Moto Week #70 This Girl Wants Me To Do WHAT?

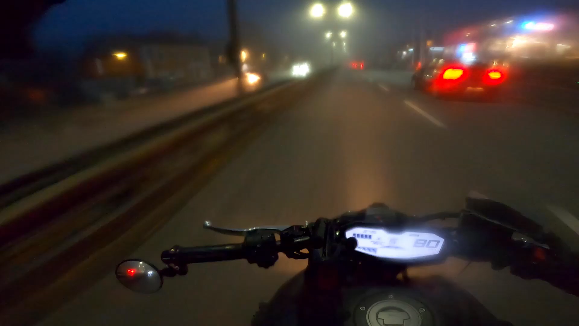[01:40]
Ah, is that a cop? No, it's an ambulance. Okay. That's how bad my vision is. I can't see if it's an ambulance or a cop with my visor down. Now I can see there's an ambulance with my visor down. Who needs to see when it goes this fast?